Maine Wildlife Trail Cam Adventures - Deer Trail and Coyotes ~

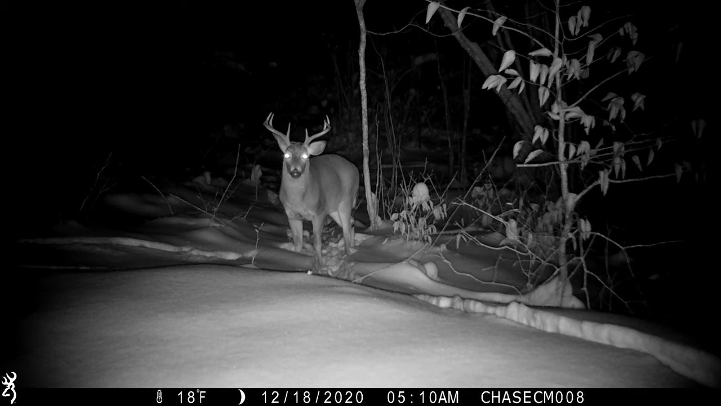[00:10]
After this clip, you're going to see shortly after that buck was there that a coyote wasn't far behind. When we get deep snows, this happens. Luckily, it's been mild since, and the deer herd's looking great.